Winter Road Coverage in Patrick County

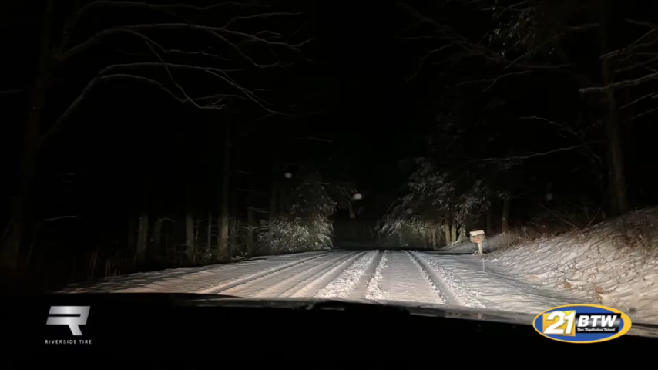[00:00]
Good evening, everyone. Luis Romero coming to live here in Patrick County, just near the Floyd County line. And as you can see on the roadway, this one is completely covered. Widow Drive, again in Patrick County to be exact. And I'm going to be showing you a little bit. Of course, we have to travel some to be able to show you this.
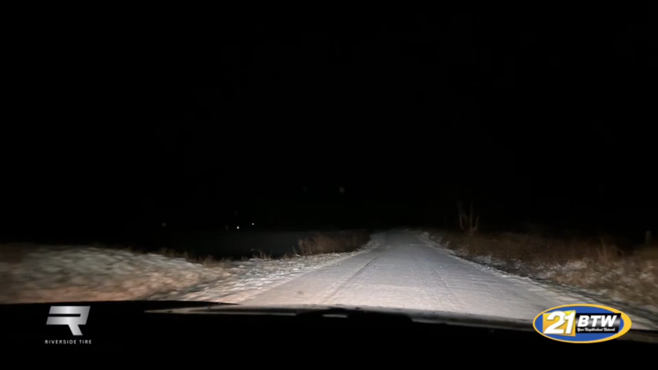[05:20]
and I think I'm gonna go now onto the Blue Ridge Parkway to show you what it looks like. Of course, that one's a little more traveled, so we'll see what that, what the conditions are there. I'm not gonna take the Maple Swamp Road, which we're approaching. I'm gonna go to the Blue Ridge Parkway and try to give you a glimpse of that, and we may actually take a commercial break, because when we talk about winter road coverage,
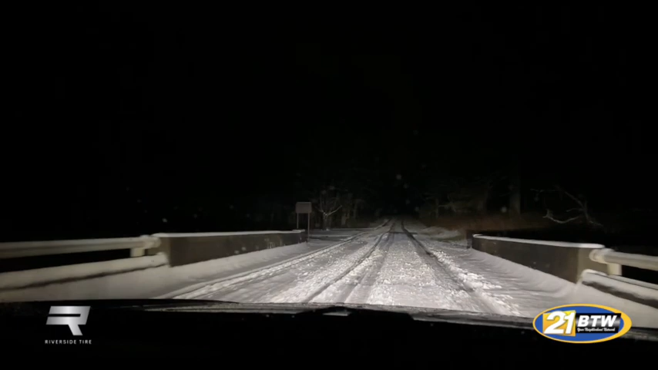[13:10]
And that is definitely the case. I was all confident driving on Route 58 here, and I was just driving at the posted speed, of course, and the Subaru kind of wobbles a little bit. It definitely hit me by surprise that the bridge had some ice on it. And this is, again, right near Stewart, so there's not a lot of accumulation in Stewart.